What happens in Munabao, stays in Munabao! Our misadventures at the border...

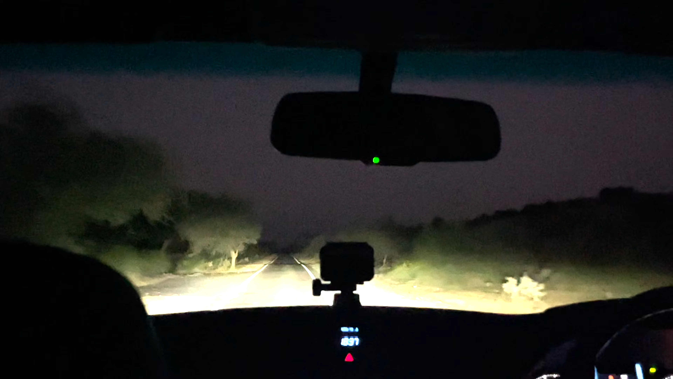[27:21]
Beyond that, it was a starry sky and many glowing eyes on the road. So, Jalan, what do you see now?
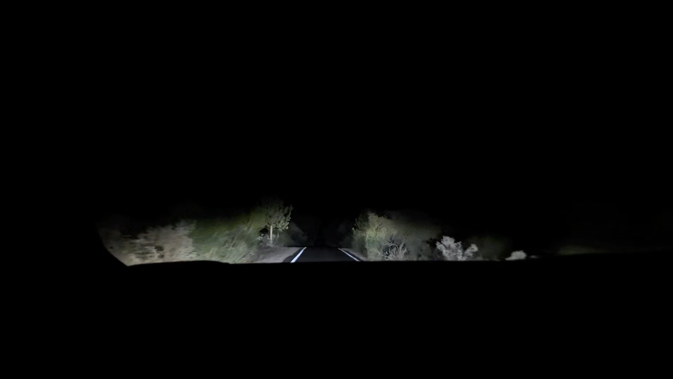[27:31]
Now I see just the road. The road. Bushes on the sides. Okay, are you ready? Yeah. 3, 2, 1, going dark. Paradise. Stars. I've never seen so many stars at once. It just pops up on the windscreen as soon as I turn off the headlights. Alright, so this, finally we are back to civilization.